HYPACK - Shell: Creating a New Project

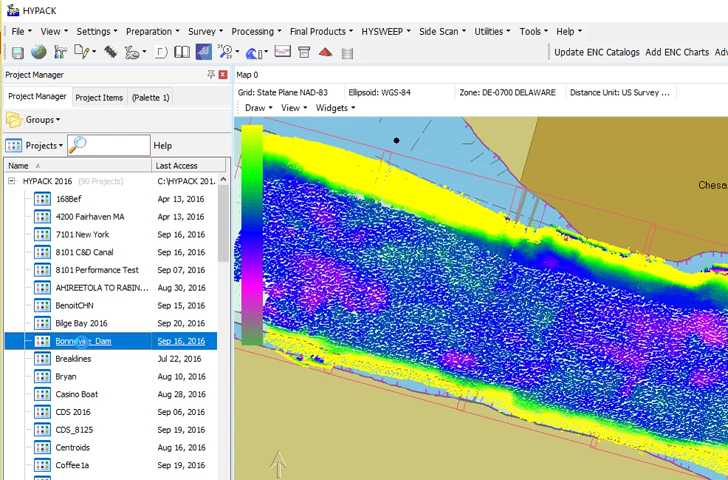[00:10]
Just go ahead and double click on an existing project and we'll pull that project back up into the shell.